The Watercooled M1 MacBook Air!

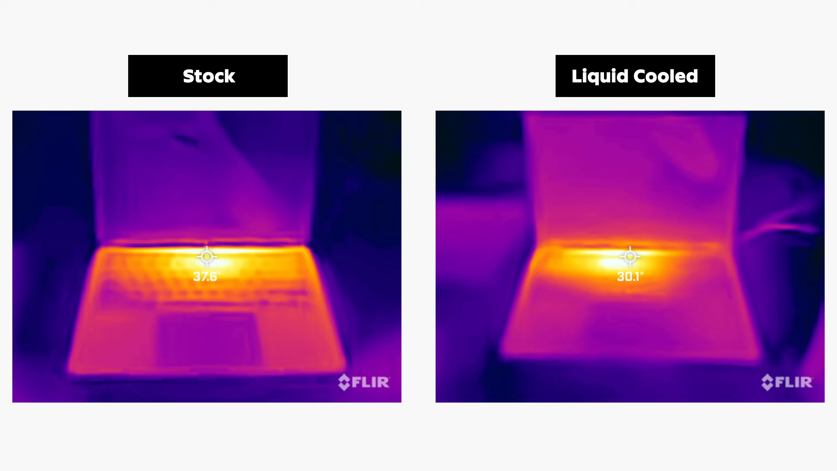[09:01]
with the water-cooled MacBook's chassis almost a massive 10 degrees cooler than the stock MacBook.
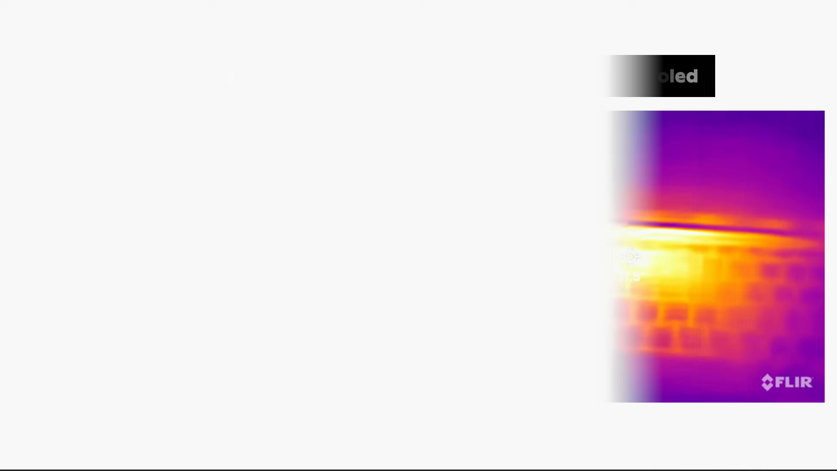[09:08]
Looking at temperature over time during the Cinebench benchmark, you can see the stock and modded variants of the MacBook Air reaching their thermal limit of around 95 degrees Celsius,